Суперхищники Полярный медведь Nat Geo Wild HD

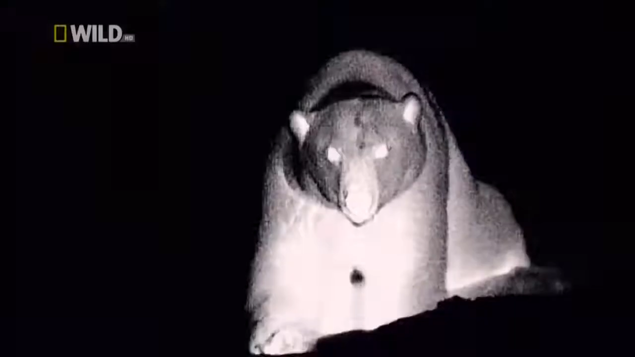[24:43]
Можно увидеть, как медведь поднимает нос И движется по запаху Сначала приходится несколько раз изменить направление Прежде чем окончательно выйти на след
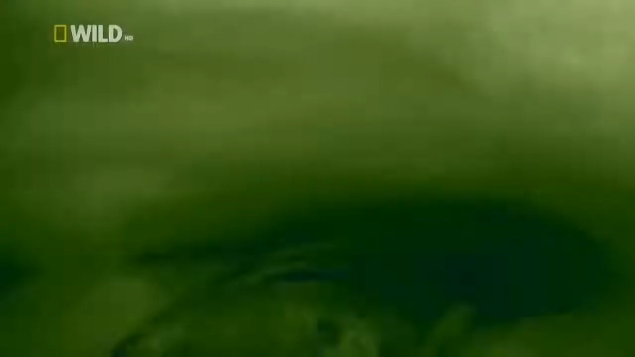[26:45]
своего присутствия В своей пещере под снегом Самка нерпа слышит малейший звук,